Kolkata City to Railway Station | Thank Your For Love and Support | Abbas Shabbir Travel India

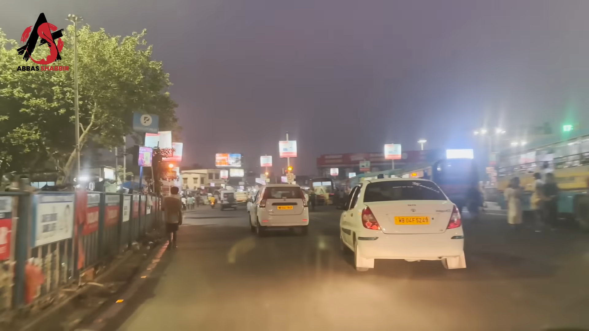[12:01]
ये देखें जी, ये बस स्टैंड है। अभी हमारा 3 मिनट का और सफ़र रह गया है, जो नेविगेशन बता रही है।
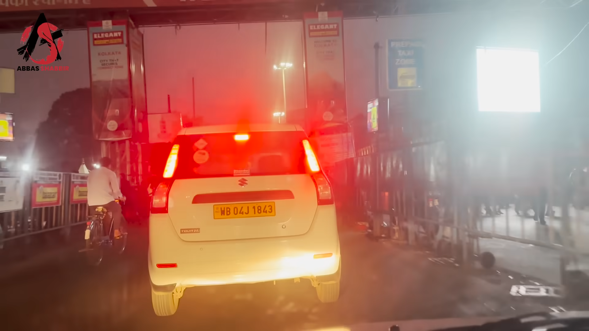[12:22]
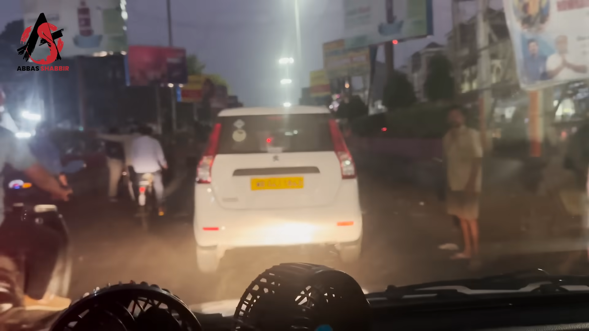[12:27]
बहुत मुश्किल से टिकट मिलता है जी ट्रेन का, यहाँ पे ट्रेन का टिकट यहाँ पे आसान नहीं है। ये रेलवे स्टेशन है राइट साइड पे, ये दें, मैं रेलवे स्टेशन पे आ गया हूँ जी।
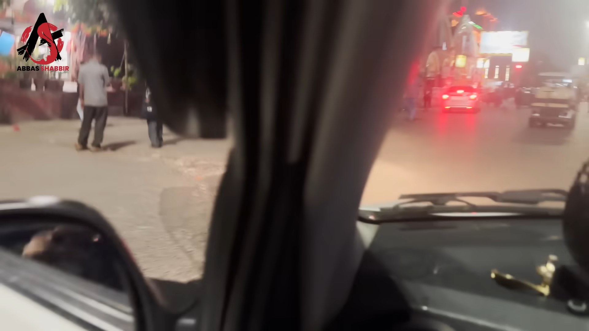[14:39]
ये देखें, ज़बरदस्त व्यू है रेलवे स्टेशन का।